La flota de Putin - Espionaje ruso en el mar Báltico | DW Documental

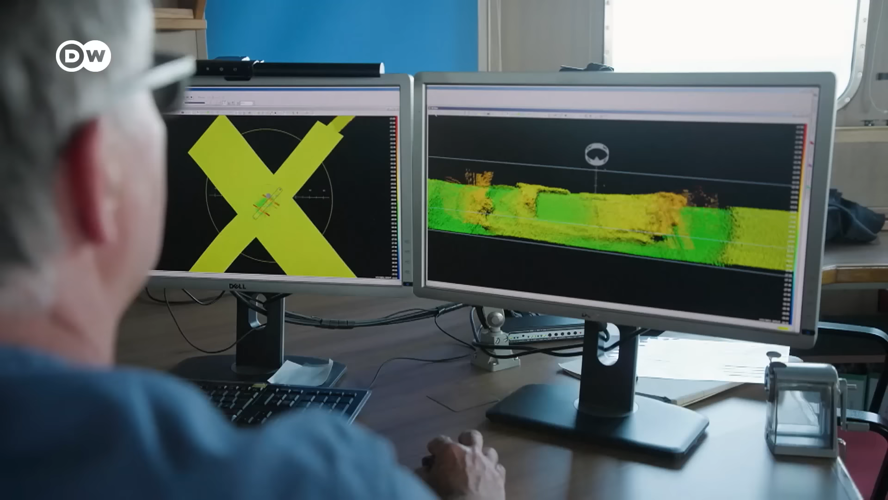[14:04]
El capitán Andreas Tis y su tripulación analizan zonas poco profundas, anomalías en el lecho marino y pecios.
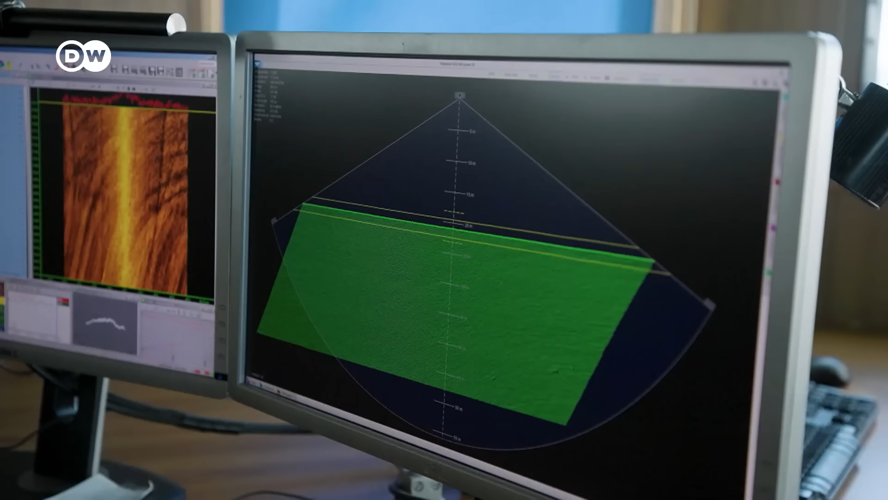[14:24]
Con ella podemos escanear 80 metros del fondo marino y reconocer, como vemos aquí, piedras pequeñas.
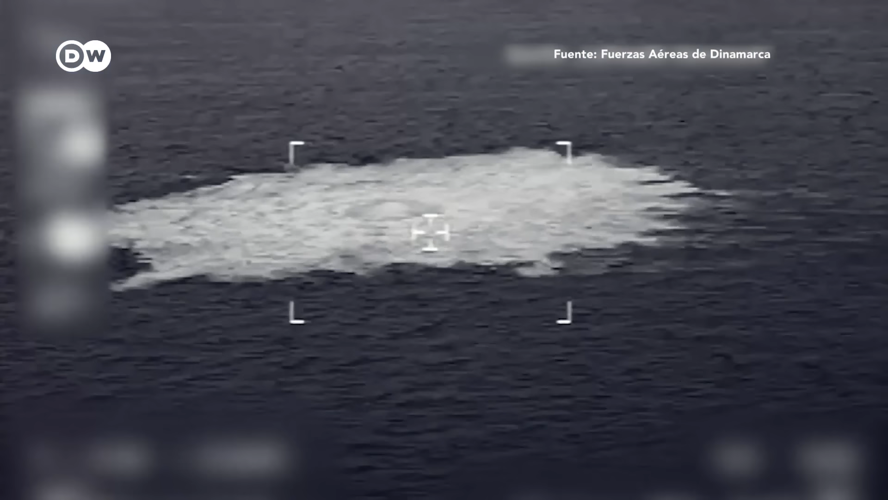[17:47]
La voladura de los gasoductos Nord Stream fue este ataque en particular el que demostró lo vulnerables que son las infraestructuras en el mar.